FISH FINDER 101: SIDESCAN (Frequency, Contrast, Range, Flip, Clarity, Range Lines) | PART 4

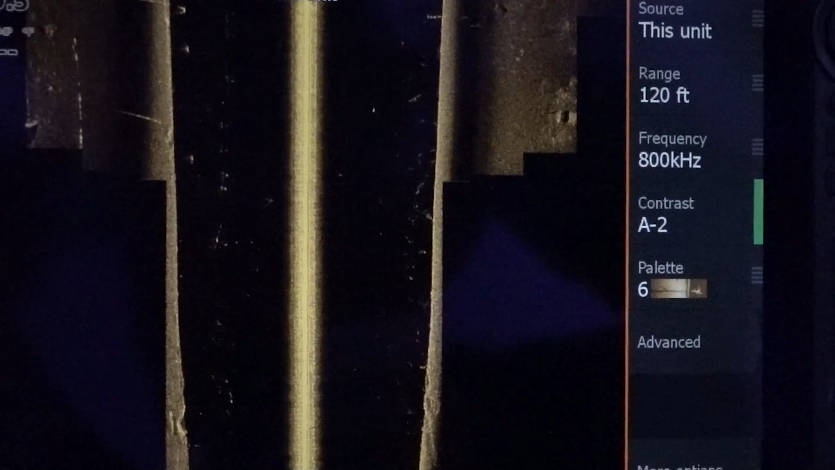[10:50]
All right. You could actually see the bigger fish. They'll create like a shadow on the side.
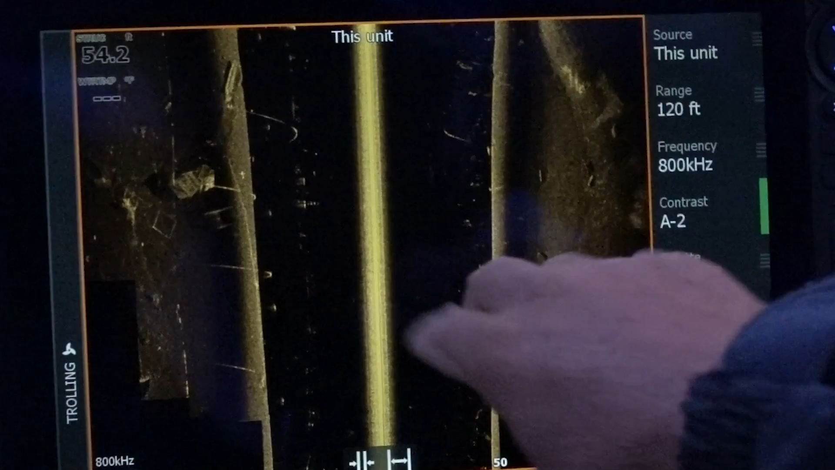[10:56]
Anything that you're going to graph there, you will see a shadow. Whenever you're running your side scan, you want to be going as slow as the boat will go in gear.
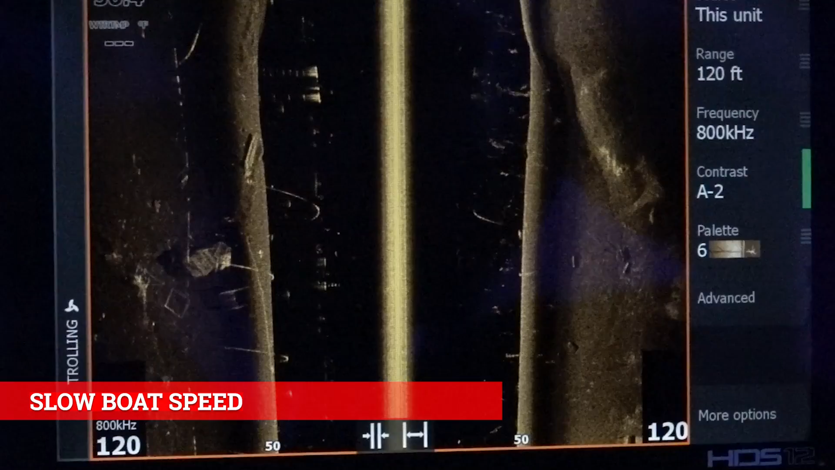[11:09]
So you just dump it in gear just so you're eyeing along real slow and you'll get a perfect picture.